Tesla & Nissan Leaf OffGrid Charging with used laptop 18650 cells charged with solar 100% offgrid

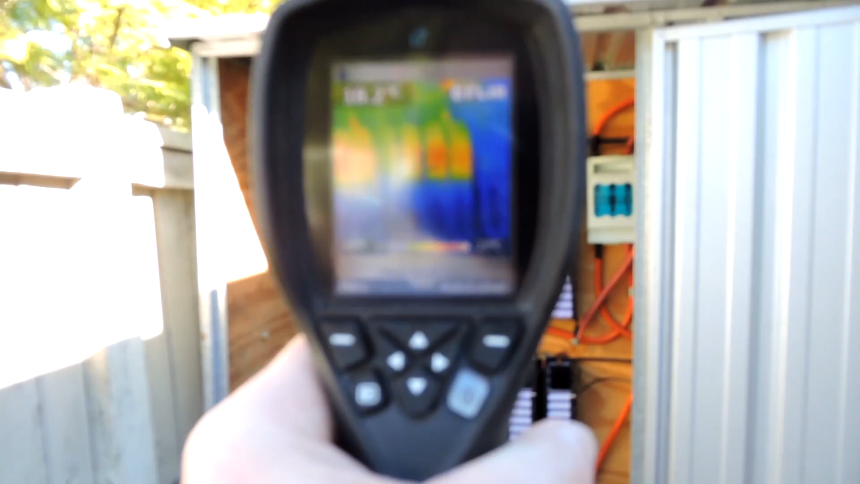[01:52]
Sort of get the thermal camera out while we've got a bit of a, we're going to call it a Tesla load on it.
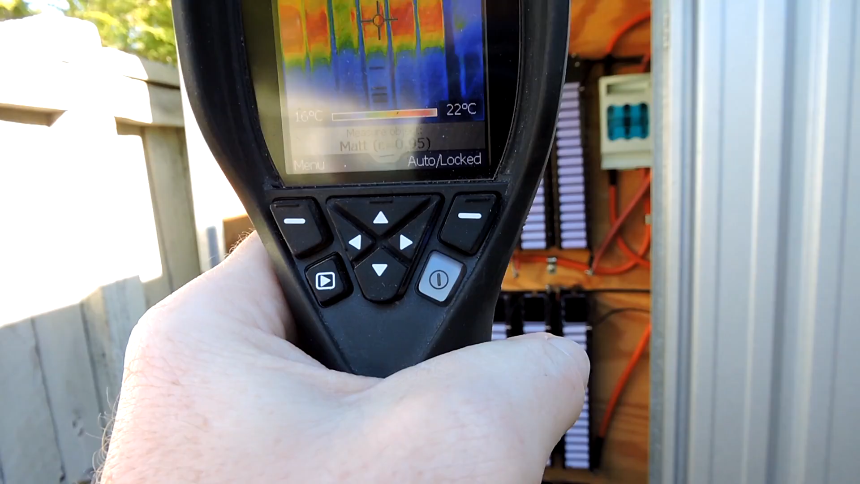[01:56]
On screen: scale top 22°C, scale bottom 16°C
Pack 5 there.
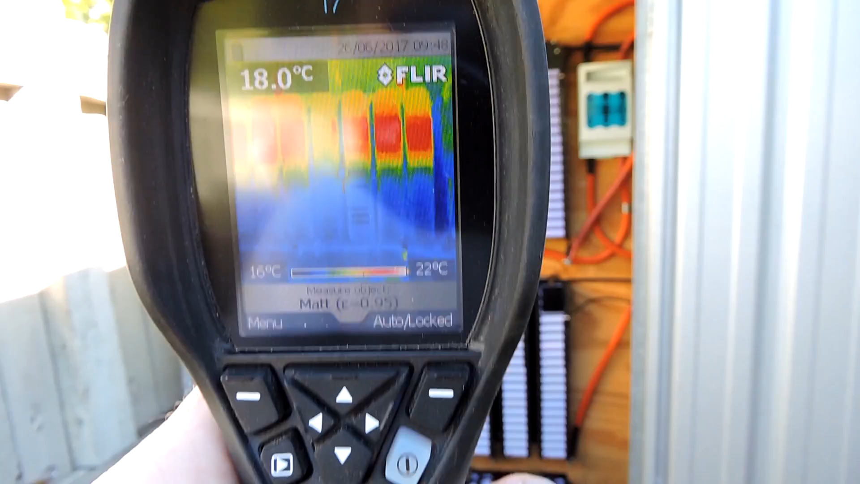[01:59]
On screen: spot 18.0°C, scale top 22°C, scale bottom 16°C
It's not hotter than anything else.
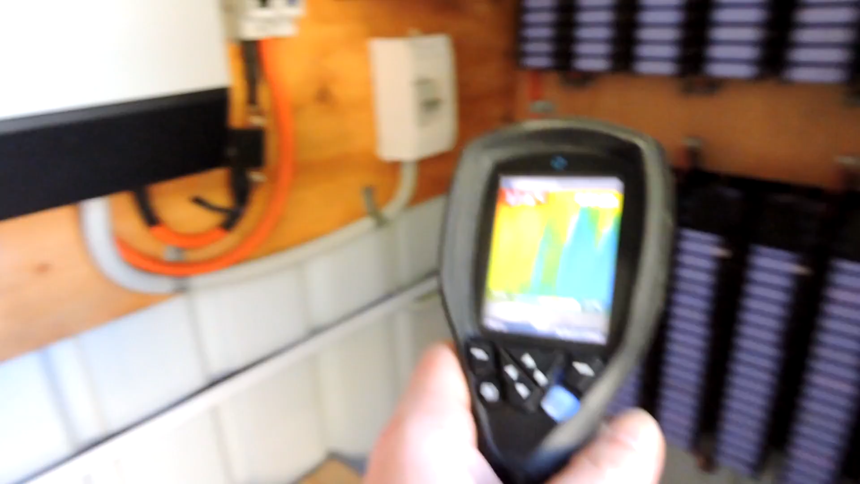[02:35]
We don't have any extra heat anywhere.